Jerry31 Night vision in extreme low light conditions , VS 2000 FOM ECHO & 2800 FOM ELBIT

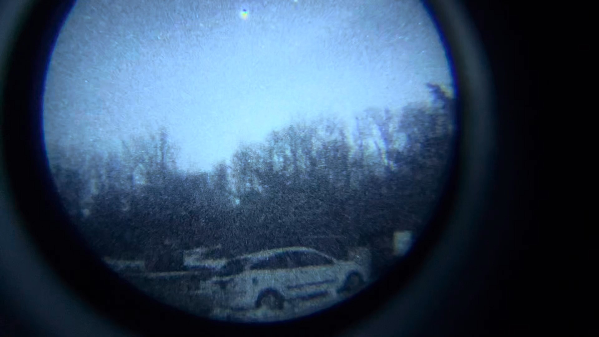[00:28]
Elbit Gen 3 PBS14 with a 2500 plus FOM.
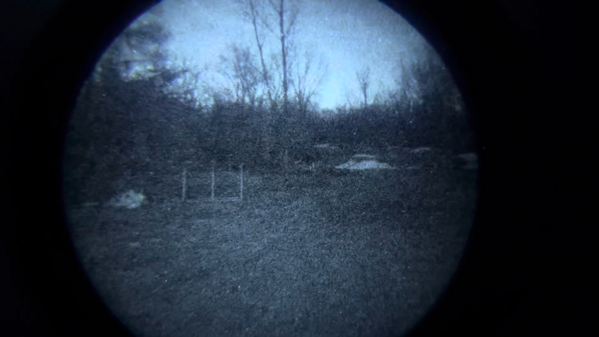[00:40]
What I'm trying to do here is give you guys a good comparison video of the three together, as well as what the capabilities are of the Jerry 31s.
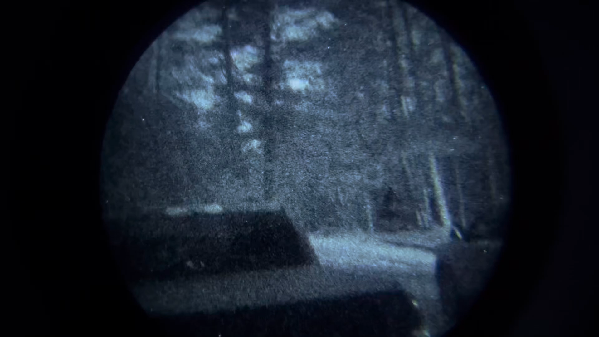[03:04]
There was pretty much no moon.
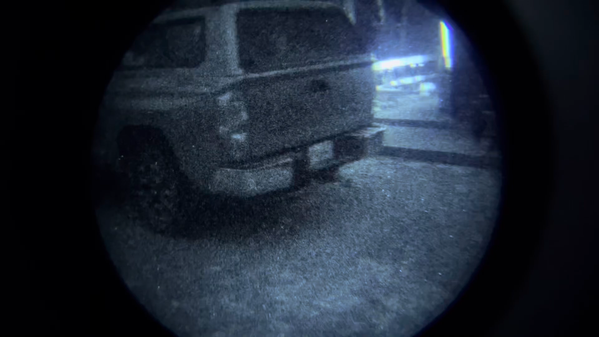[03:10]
It had set for the evening, a while before the sun had come up. It's about 50 yards to the end of the driveway.
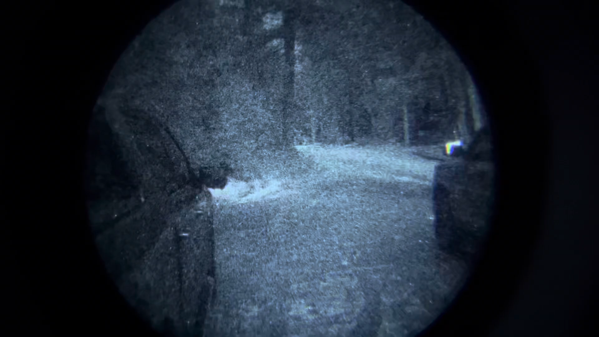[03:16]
And with my naked eye, I could just make out the snow on the edge of the turnaround with the trees.
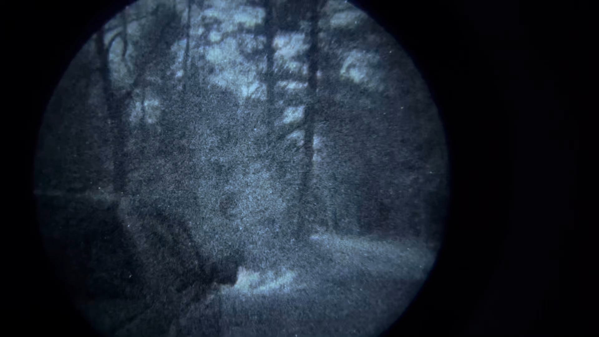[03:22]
It was 10 yards away. It was very, very dark. And then when I turn around, you'll be able to see down to the lake.
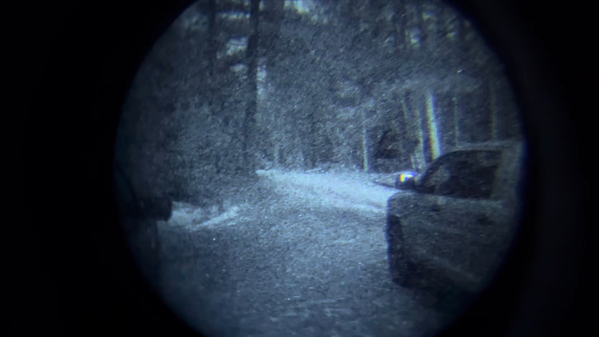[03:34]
I could see it pretty clearly.
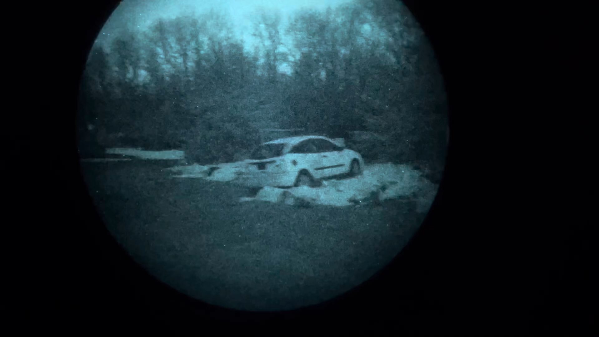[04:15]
I've got a Photonis Echo with a FOM of about 2,000.
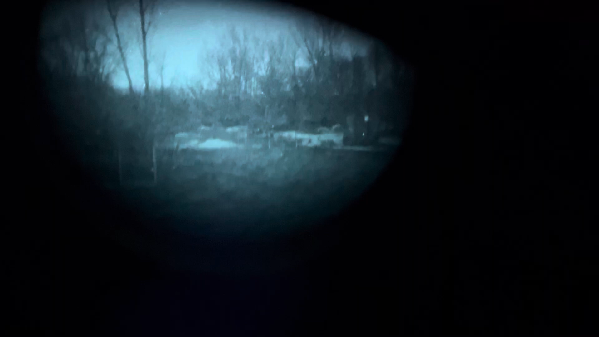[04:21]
And directly after that, it's going to be footage of the Jerry 31. Conditions were exactly the same during both of the filming through each of the tubes.
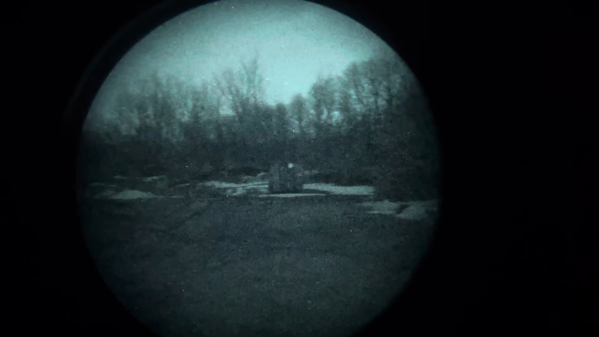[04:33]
There's no moon, no ambient light pretty much whatsoever. And they pretty much were identical. I really couldn't tell the difference between the two.
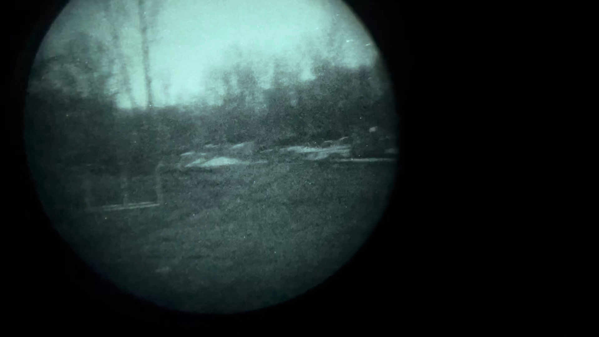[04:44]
Between the Photonis Echo and the Jerry 31.
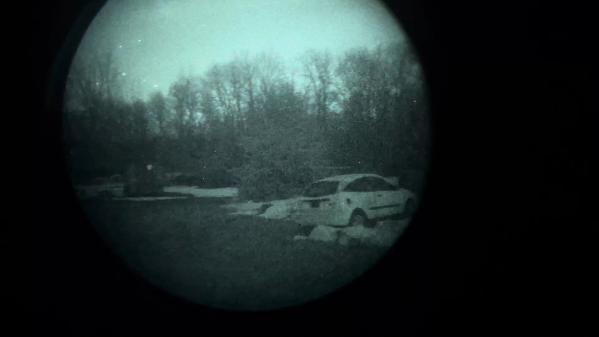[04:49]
The Jerry 31, I filmed out of the left tube, which has a FOM of about 1,500. And the Photonis Echo was running about a 2,000 FOM. Same night.
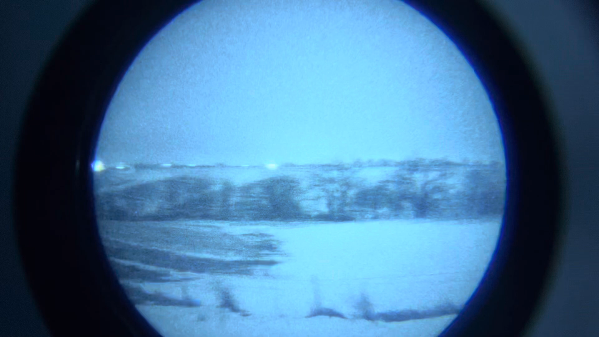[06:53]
So my feel with the Jerry 31, I probably would have been able to make something out, especially if it was moving. I don't think it would have been a problem.
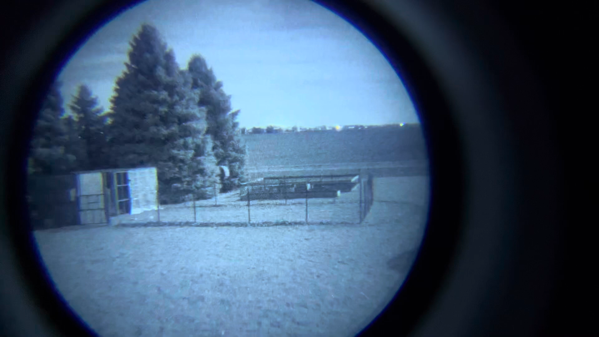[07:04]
Now we're moving into a high moon night with the Jerry 31s. We're at about 80% moon in this. I wanted to give you guys this as a contrast, just to see the clarity.
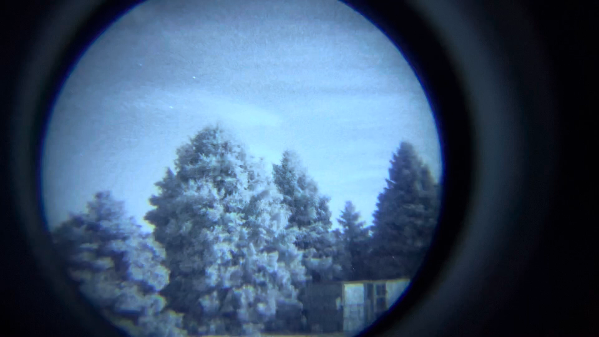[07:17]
And pretty much no matter what kind of unit you're running,
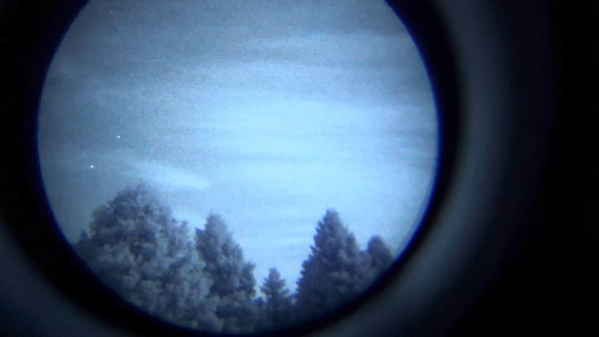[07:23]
they're all going to be pretty clear if you've got that much ambient light.
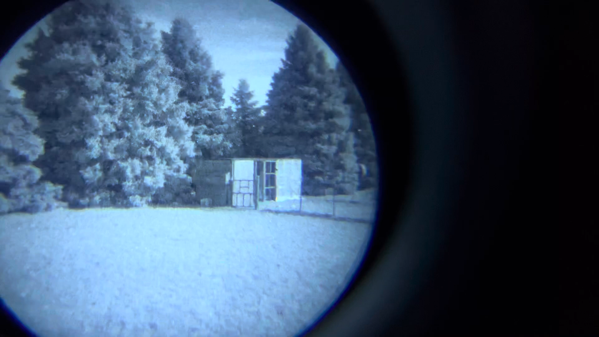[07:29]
Right after this, I'm going to go into a clip of a PBS 14 with a thin-filmed Elbit tube running a FOM of about $2,500 to $2,800.
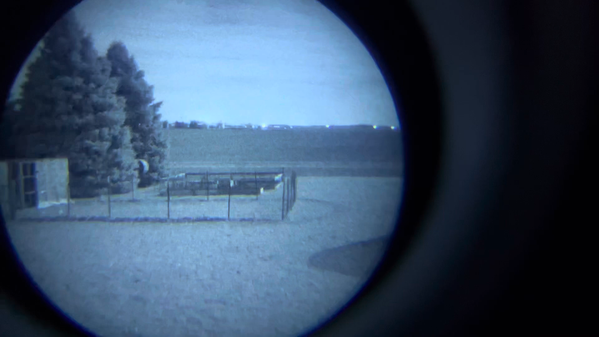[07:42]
I don't remember exactly, but that's going to be coming right after this. But here's that Elbit tube,
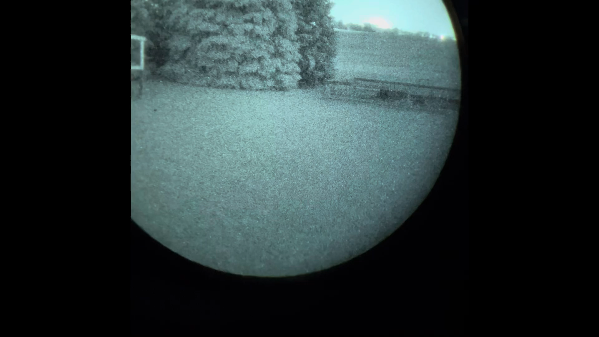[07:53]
and it's running about $2,500 to $2,800 FOM, 30% moonlight.